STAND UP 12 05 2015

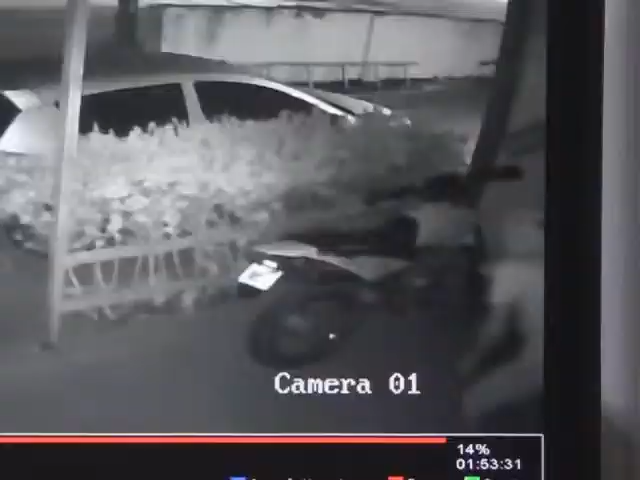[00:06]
Para furtar as peças de duas motos que estão estacionadas na rua.
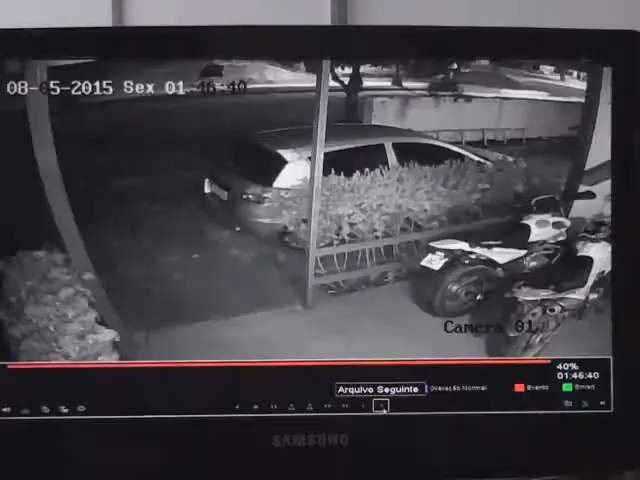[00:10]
Repare que ele sabe o que quer.
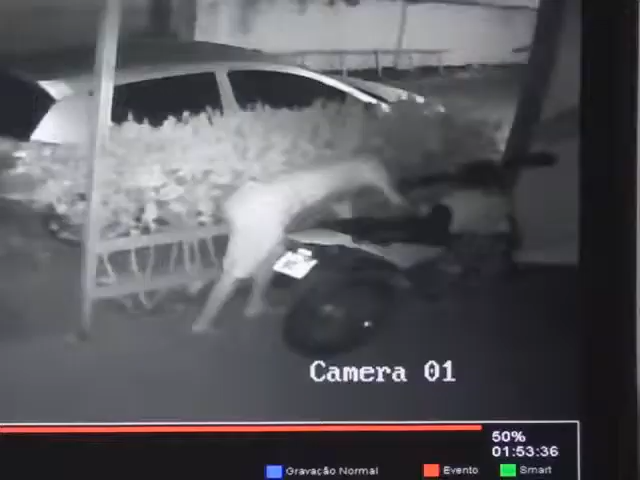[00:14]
Vai direto nas peças que lhe interessam, que é o CDI da moto. Peça fundamental para conduzir a eletricidade no veículo. Primeiro ele desmonta uma moto, depois a outra. Quando acaba, põe tudo numa sacola plástica e vai embora tranquilamente.